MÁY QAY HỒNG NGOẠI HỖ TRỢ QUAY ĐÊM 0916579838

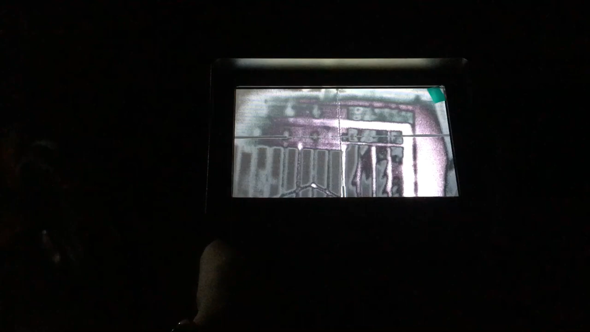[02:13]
bác bùm là đảm bảo chúng mục tiêu nhá đây đây là hình ảnh đến ban đêm có cái máy quay học ngoại nhá Bây giờ các bác quan sát kỹ thêm